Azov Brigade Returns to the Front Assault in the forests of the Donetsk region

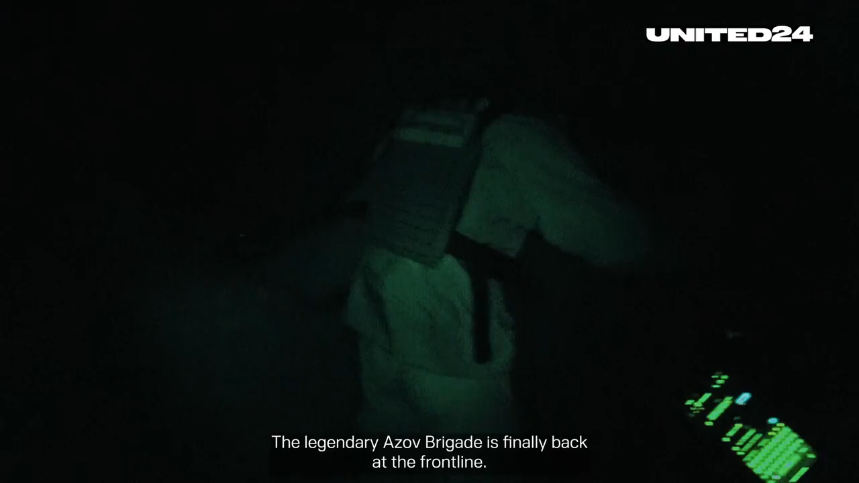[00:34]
The legendary Azov Brigade is finally back at the front line,
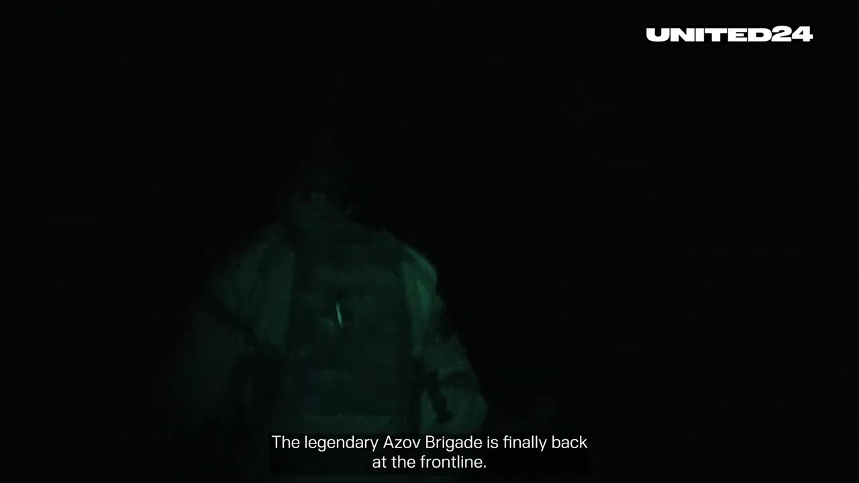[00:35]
and tonight we've joined the mortar unit that is fighting in the woods of Donetsk region,
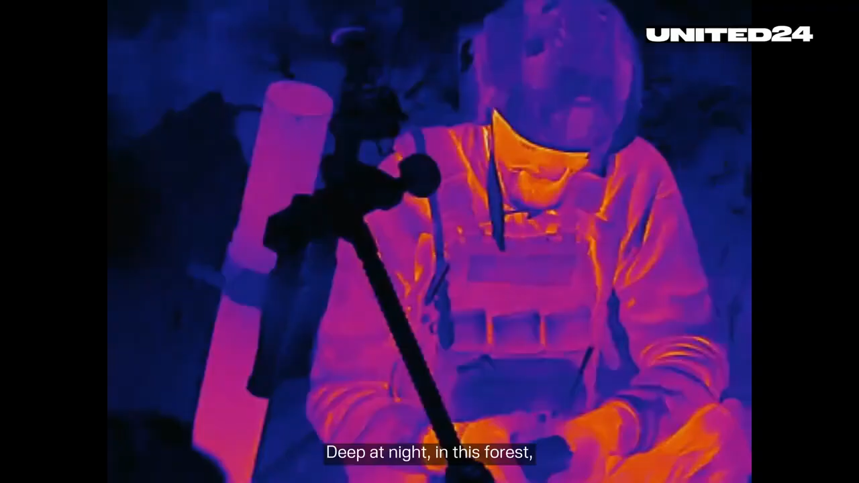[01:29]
Deep at night, in this forest, it is as dark as at the bottom of the sea.
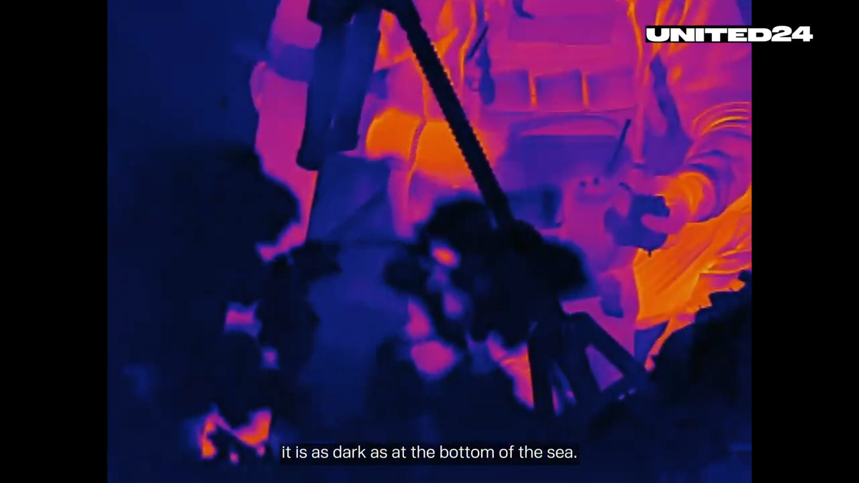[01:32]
But make no mistake, the enemy is very close.
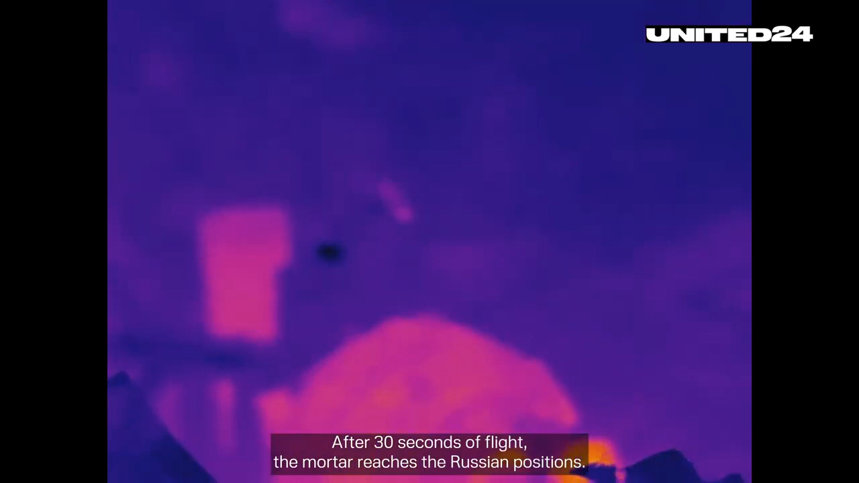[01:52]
After 30 seconds of flight, the mortar reaches Russian positions. During the night, the enemy never sleeps.